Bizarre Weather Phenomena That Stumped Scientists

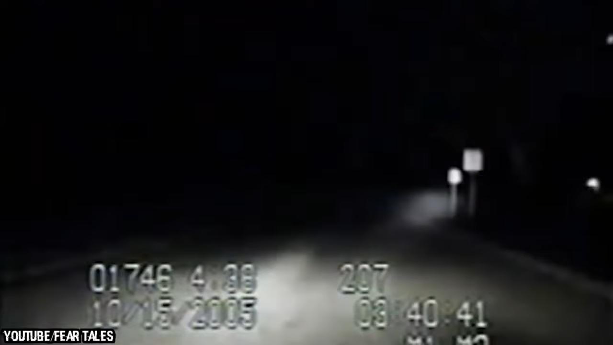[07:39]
You can hear voices talking over the radio, all that normal stuff. Suddenly, however, as the cruiser backs up a bit, the picture starts to get a little bit more clear and brighter, way brighter.